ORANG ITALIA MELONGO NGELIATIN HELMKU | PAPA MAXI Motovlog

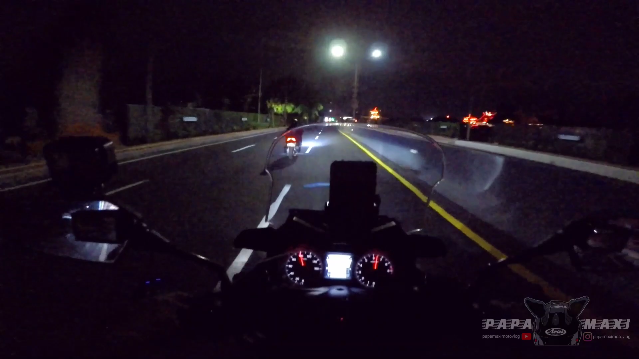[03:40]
Yakin aku bukan GTR ini. Jangan noleh-noleh, ntar jatuh. Lurus. Agak kelihatan. Kapan lagi speeding di tol? Yoi.
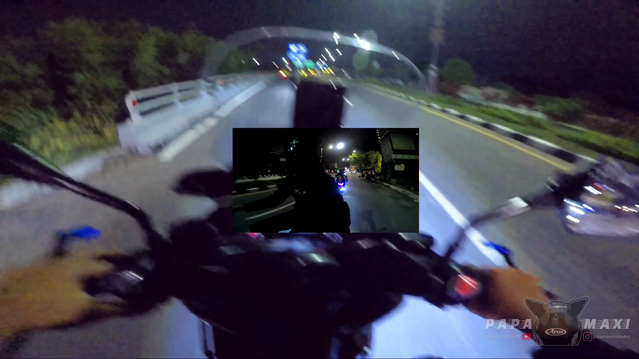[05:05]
Wah, kasih lewat dulu. Waduh, nggak pakai kas tangan, jangan ditiru guys.
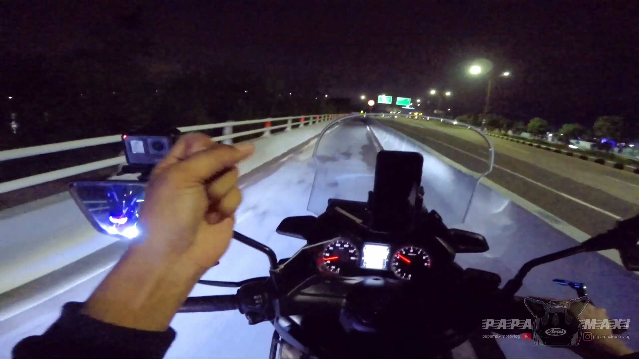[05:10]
Kas tangannya nggak tahu kemana loh. Awas trot, awas. Trot. Waduh. Biasanya belok gini langsung liut liut liut liut. Gak seru. Waduh. Wah, belum nyiapin kartu tol ini suwe. Kampret, kampret. Ser. Gak bisa anjir.
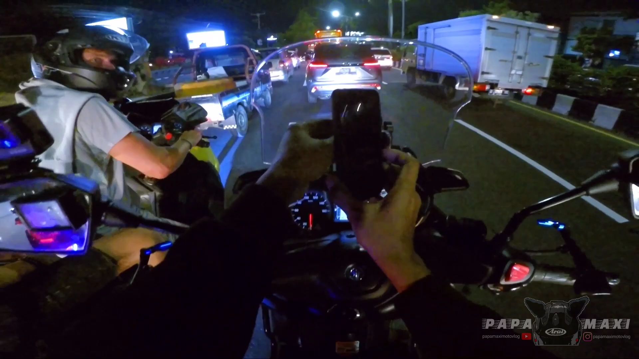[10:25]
Thank you. Waduh, yes, aduh, ceweknya ngeliatin deh, kita kejar cuy. Boom. Careful, careful, careful. Kepepet ya. Wah, ketemu bule. Tapi X-Mac-nya itu khas loh, warna kuning tuh, warna mahal. Wah, ini Ghost to Bali pasti kenal GTR ini.